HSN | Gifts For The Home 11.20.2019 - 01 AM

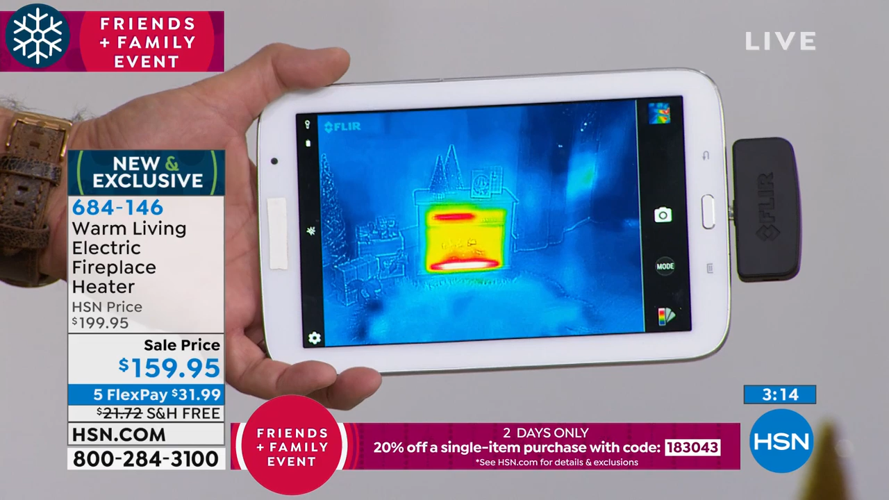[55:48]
i'm going to bring the heat up on that because it's not even pumping out heat right now i want you to see how quickly
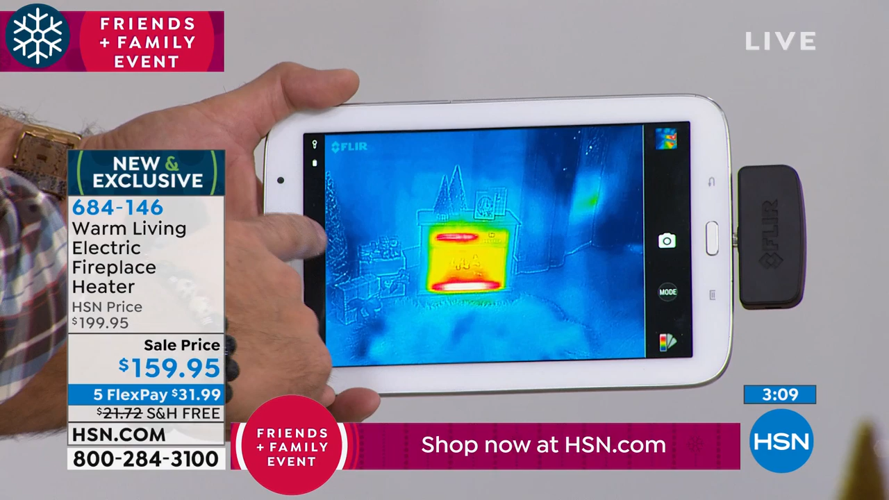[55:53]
the heat's going to rise on this okay so right now in the immediate vicinity of that somewhere around 75 degrees watch how quickly that's going to start going up and
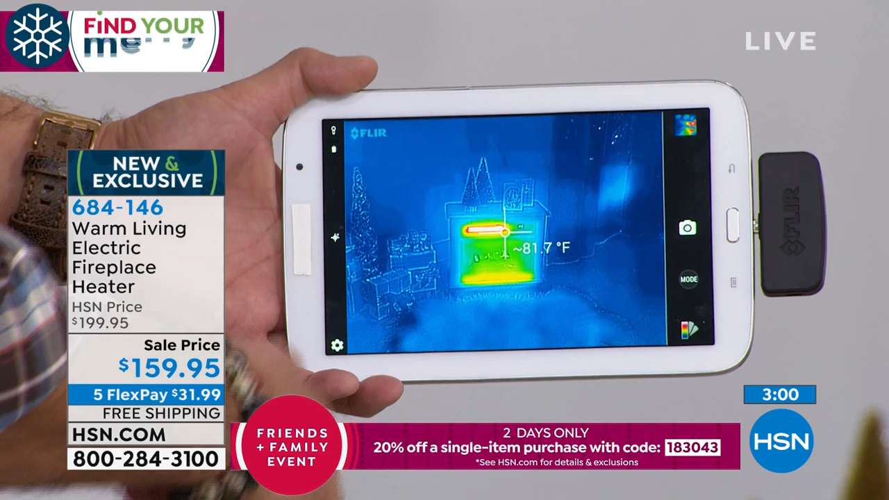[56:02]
On screen: spot 81.7°F
just now it's over 80 now it's approaching 90 degrees you see that and it's just heating that area right around that right now in a few minutes right where you and i are standing we'd
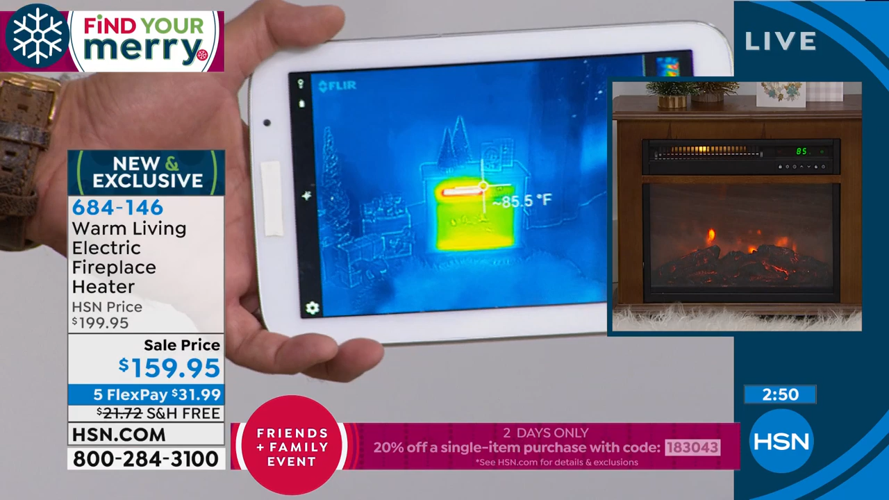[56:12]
On screen: spot 85.5°F
feel that warmth as well and that's what's so dramatic about this is how quickly that can heat up a room how fast that whole area is just going to get nice and toasty i mean you heated that up pretty quick
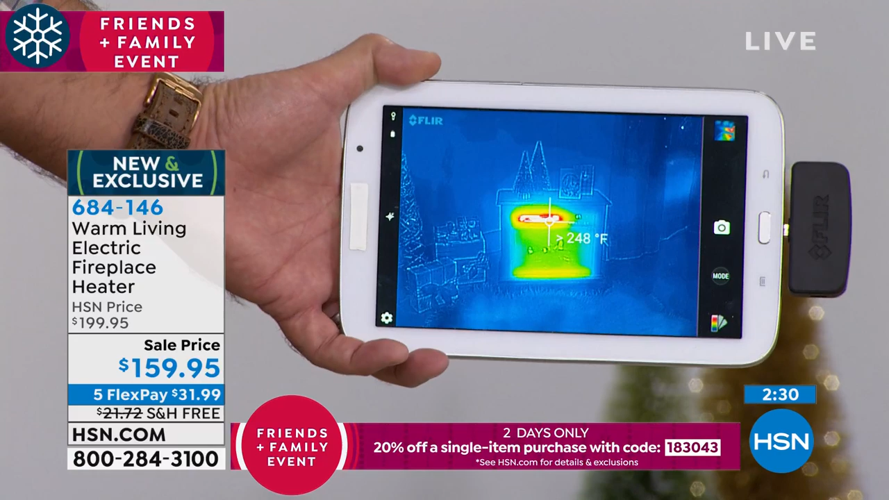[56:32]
On screen: spot 248°F
of something that's no you wouldn't think that but you can see how quickly that comes on and that's the power of infrared heating sorry about that guys with the glare but that's the power of infrared heating that's